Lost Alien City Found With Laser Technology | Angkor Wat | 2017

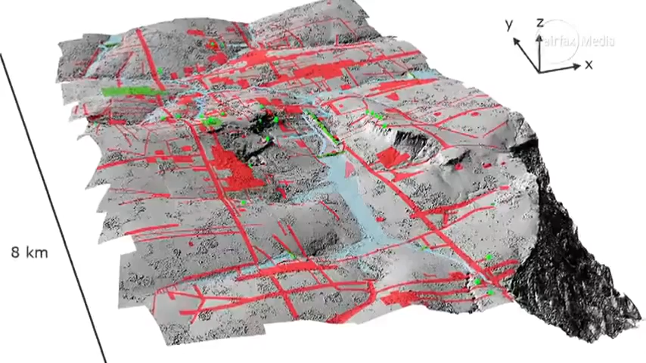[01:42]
actually we can see from above very clearly used to be part of the medieval urban fabric of Angkor and so there are these features like roadways, canals and these very strange kind of domes we call them, these big mounds on the landscape that we need to go and investigate on the ground just to see what they actually are.